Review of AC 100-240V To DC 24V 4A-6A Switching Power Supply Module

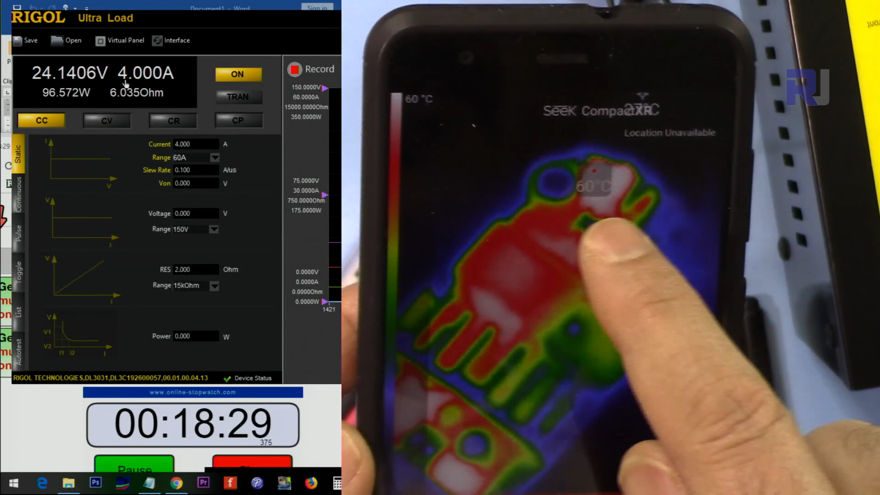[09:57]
60 degrees it shows around here that's the hottest point and we are now at almost two minutes 60 degrees
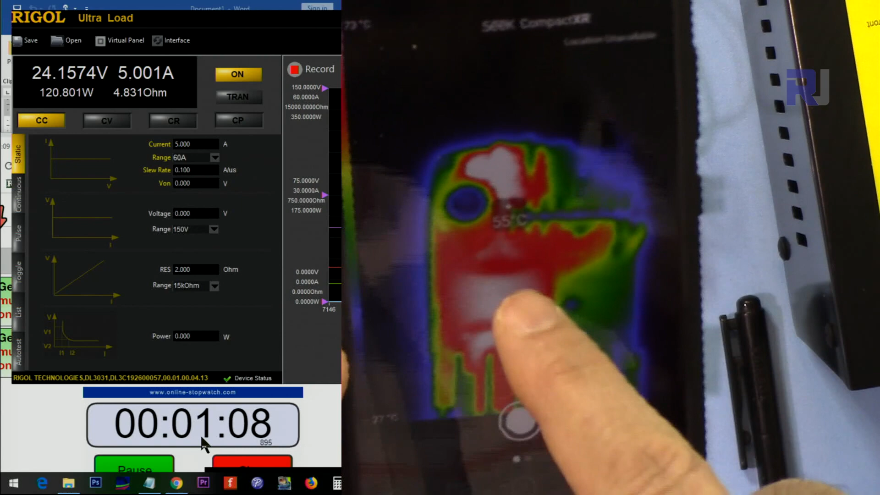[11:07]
and the hot spot is the rectifier 70 degrees
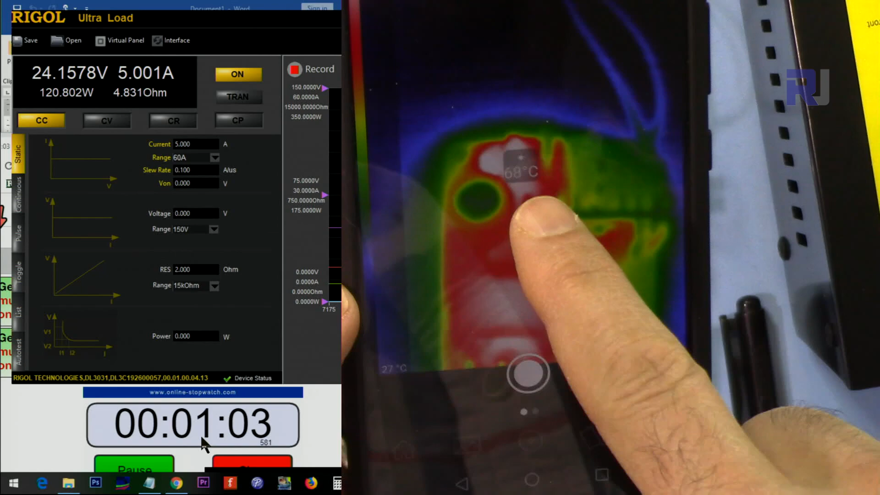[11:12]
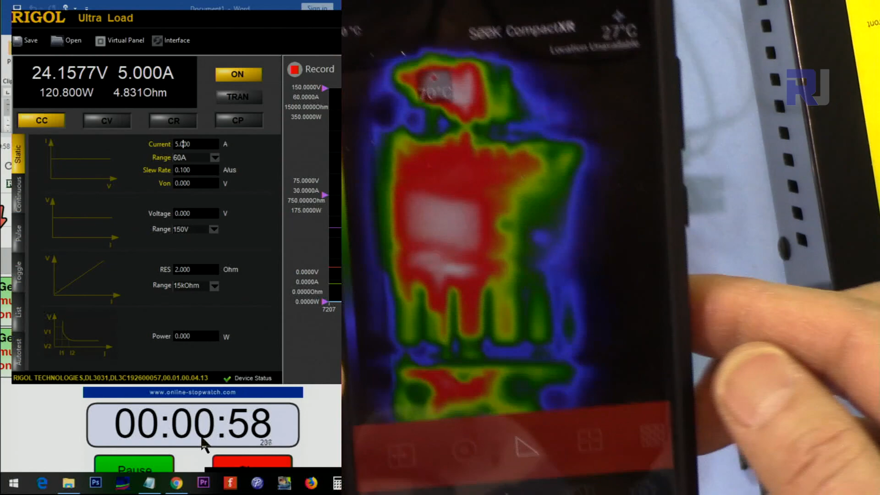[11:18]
you see 73 degrees that's the hot spot okay 20 minutes has passed let me stop that
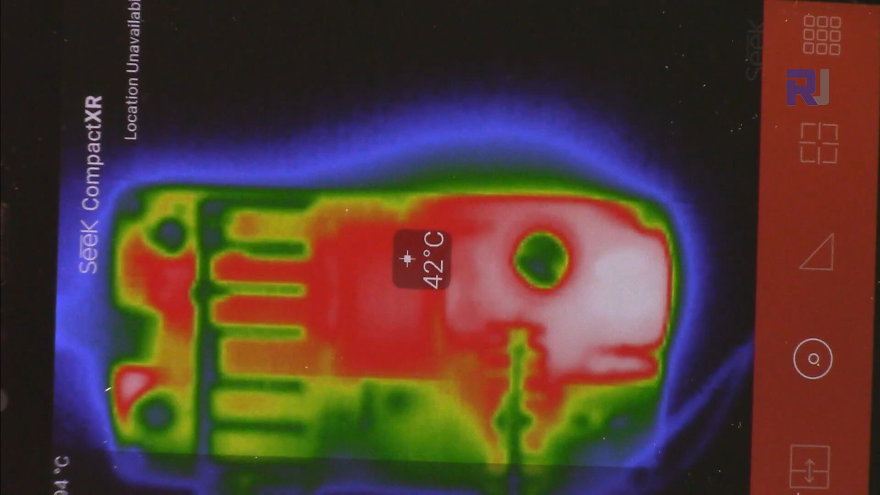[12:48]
On screen: spot 42°C
and those are the temperature that you can see at any point of this